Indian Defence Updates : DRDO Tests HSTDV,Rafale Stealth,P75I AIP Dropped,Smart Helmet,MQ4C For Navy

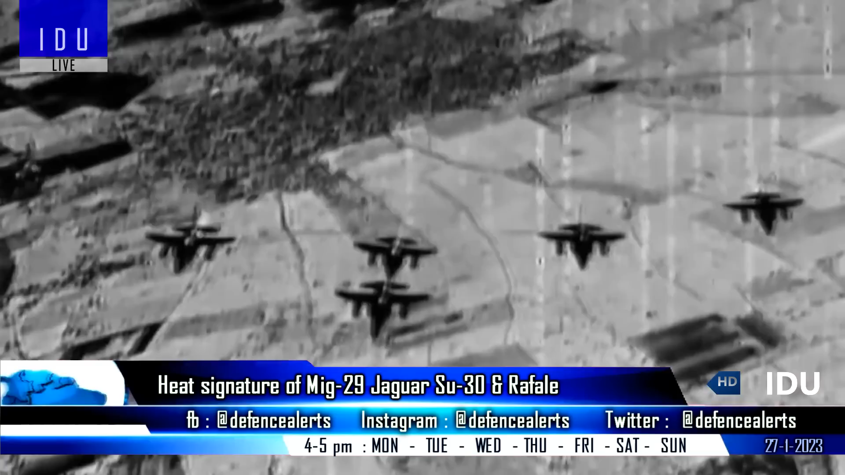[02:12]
The rectangular air intakes of the Su-30 shows a
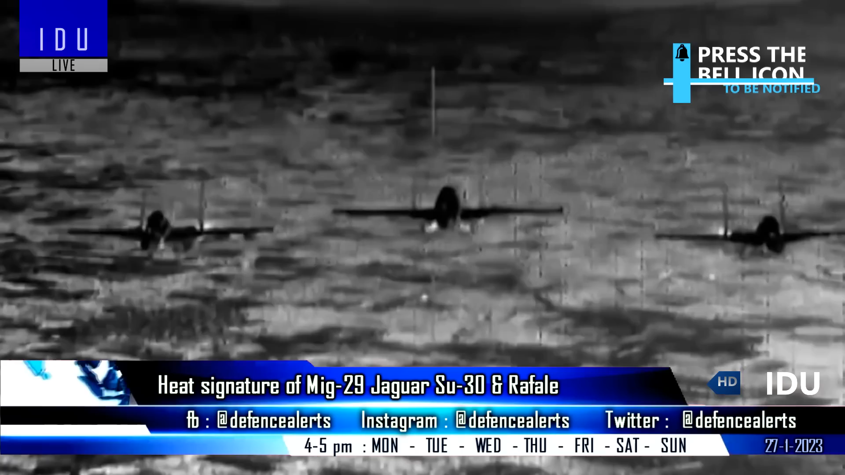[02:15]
better heat signature of its AL-31F engines, but the aircraft still has huge radar cross-section.